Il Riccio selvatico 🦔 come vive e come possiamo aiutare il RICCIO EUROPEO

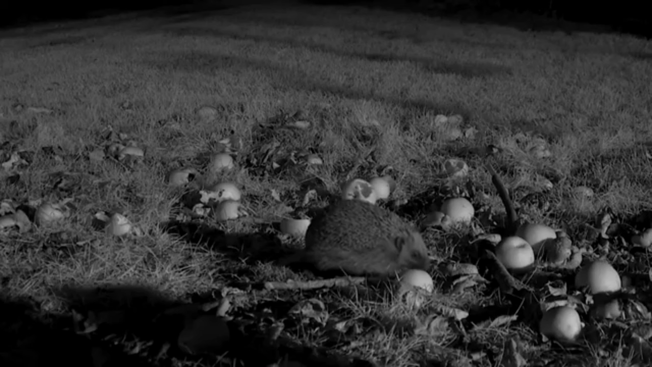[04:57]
In caso di necessità si nutre anche di bacche, frutti e ghiande, e persino foglie.
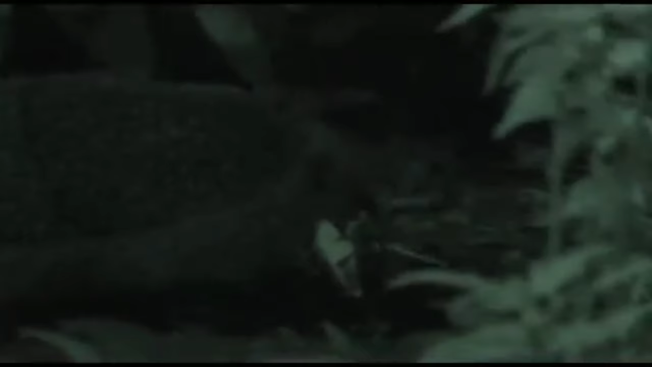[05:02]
Durante le sue perlustrazioni notturne percorre da 1 a 3 chilometri,